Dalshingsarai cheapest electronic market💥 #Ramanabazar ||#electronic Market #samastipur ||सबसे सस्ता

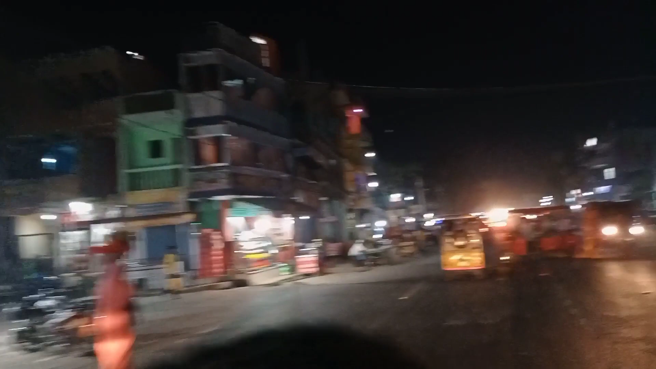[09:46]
और ये रोड RV कॉलेज की ओर चला जाता है, उसका नाम है IB रोड। We'll be right back.